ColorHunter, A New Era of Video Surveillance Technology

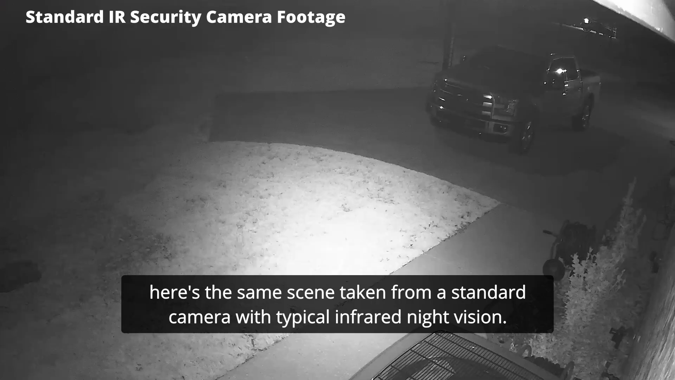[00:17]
And here's the same scene taken from a standard camera with typical infrared night vision.
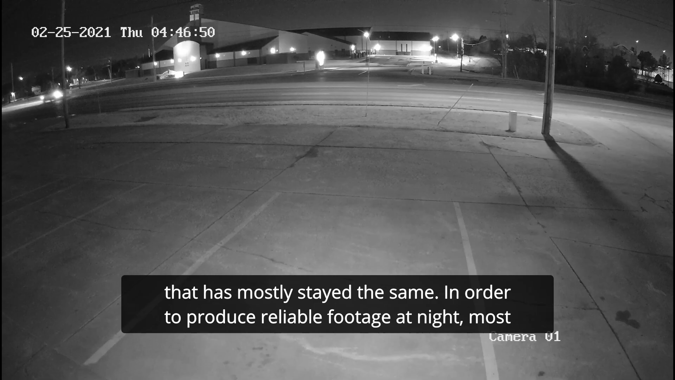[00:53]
In order to produce reliable footage at night, most security cameras use infrared light.
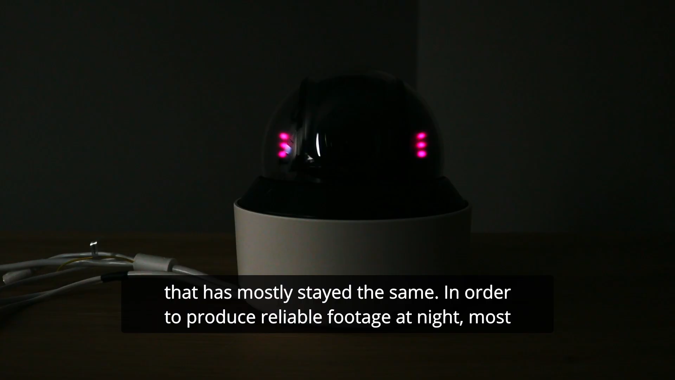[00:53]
The result is overexposed and dull footage,
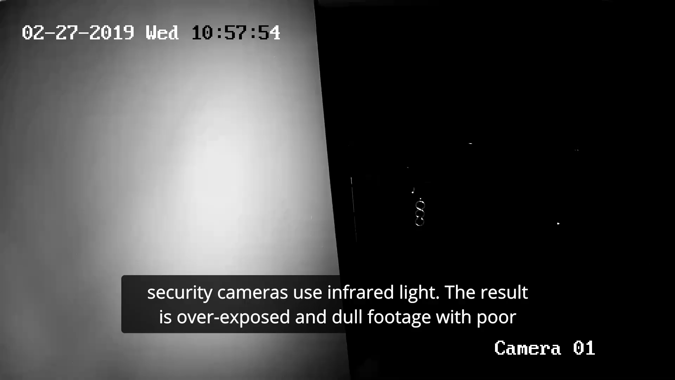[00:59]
with poor contrast and not that much detail.
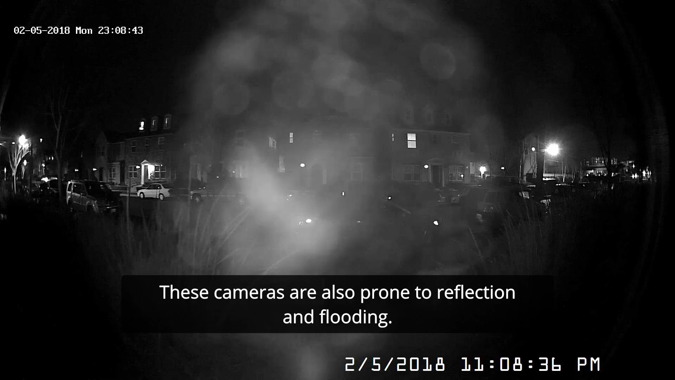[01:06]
These cameras are also prone to reflection and flooding.